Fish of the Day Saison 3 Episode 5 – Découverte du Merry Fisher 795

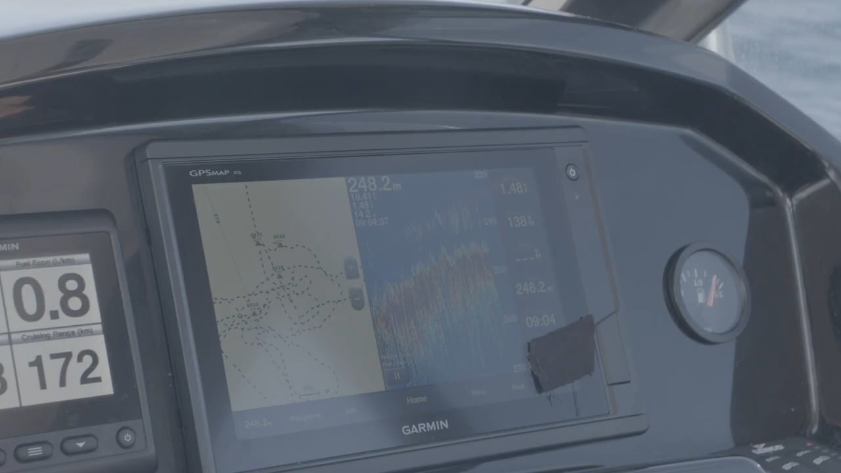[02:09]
On screen: depth 248.2 m
head unit by Garmin and we've been reading
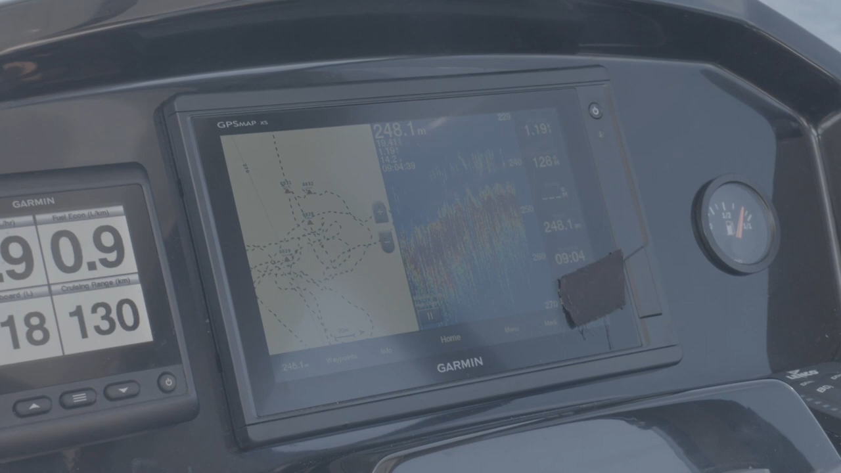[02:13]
fish on the bottom at over 400 meters out here it's been proven to help us get
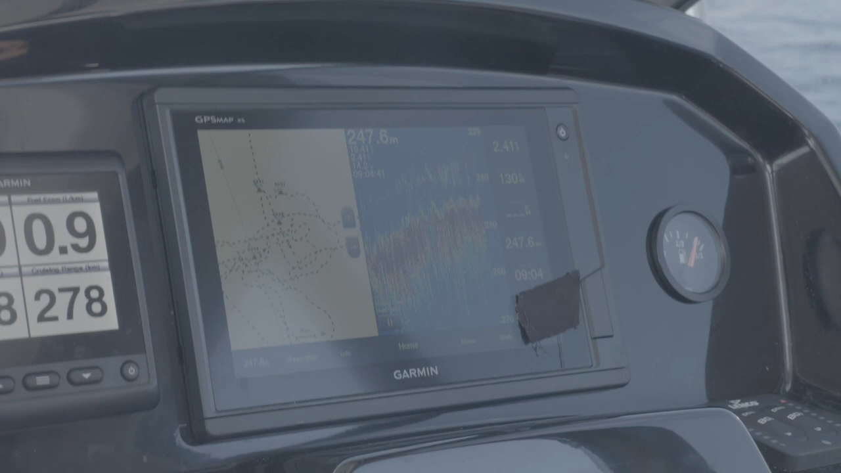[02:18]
there and get the fish so this has a few extra's like the rocket launcher across the top we've